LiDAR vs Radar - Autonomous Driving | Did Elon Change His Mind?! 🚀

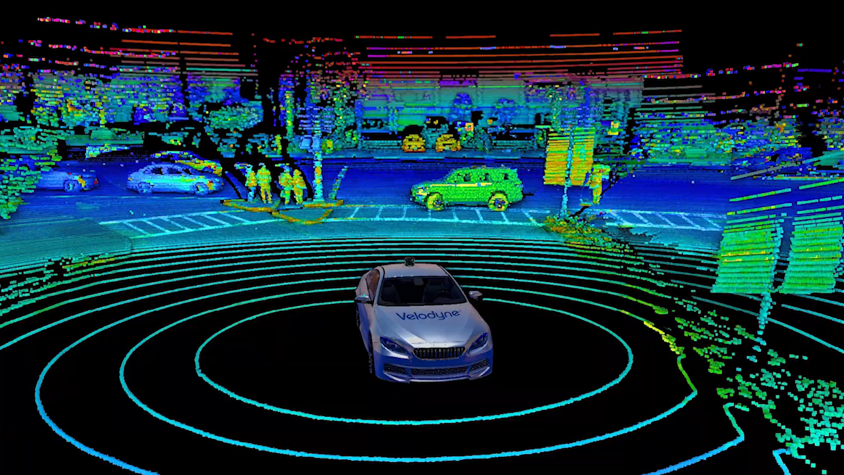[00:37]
Even experts don't seem to agree on the etymology of the name LiDAR which is either a mashup of light and radar,
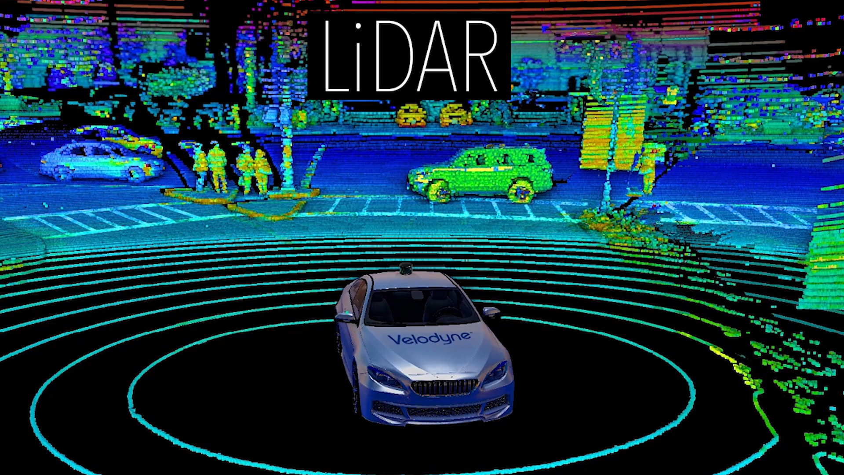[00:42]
an acronym for light detection and ranging, or in some references laser detection and ranging.
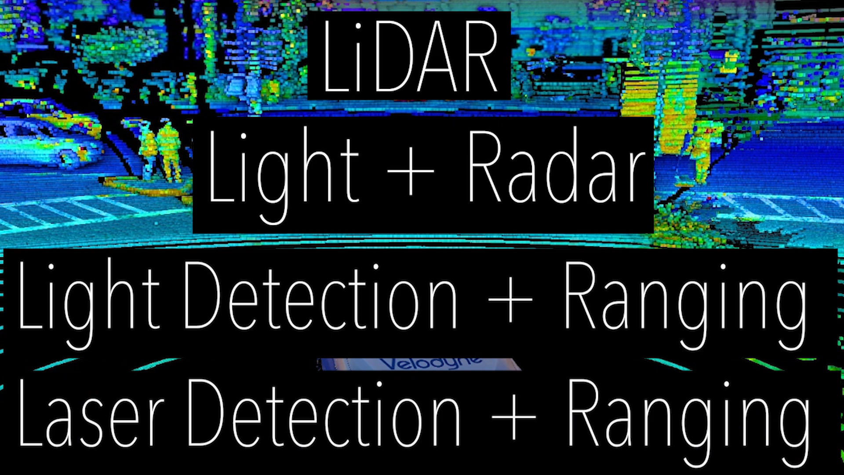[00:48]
If you're totally new to the world in research of autonomous vehicles these are the main technology systems that the companies in the full self-driving race have chosen to use.
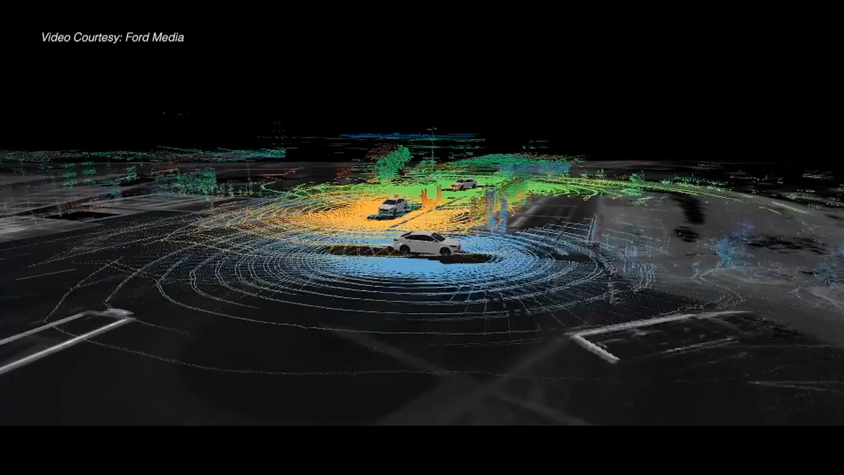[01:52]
Differences in laser return times and wavelengths can then be used to make a digital 3D representation of the target in the surrounding area.